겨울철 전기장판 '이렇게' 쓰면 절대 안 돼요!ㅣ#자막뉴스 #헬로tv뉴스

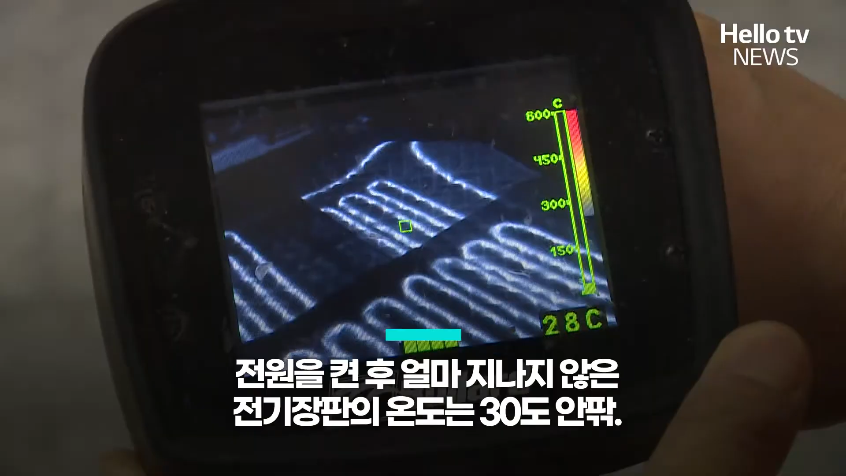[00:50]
On screen: spot 28°C
전원을 켠 후 얼마 지나지 않은 전기장판의 온도는 30도 안팎, 10여 분 뒤 온도는 50도까지 올랐습니다.